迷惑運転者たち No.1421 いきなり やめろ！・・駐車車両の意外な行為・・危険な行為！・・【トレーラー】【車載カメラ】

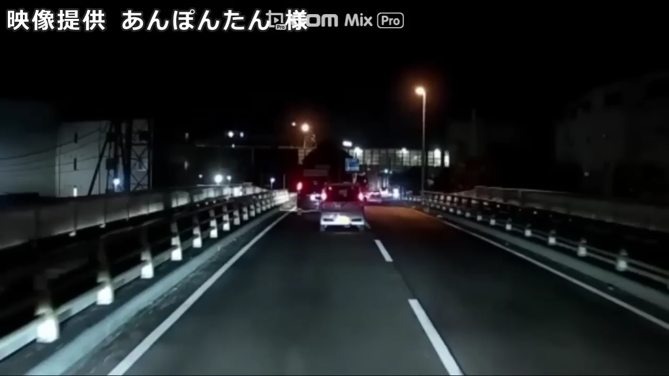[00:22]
いおいおい、どうしたどうしたどうした、落ち着けよ、前よ、並んでんじゃんよ。あ、車間空いてんのか、わざと。いやみんなよ、行動でみっともねえまではよ。仲良くやりな、仲良くよ。無理だな。ああああああ、やってるやってる。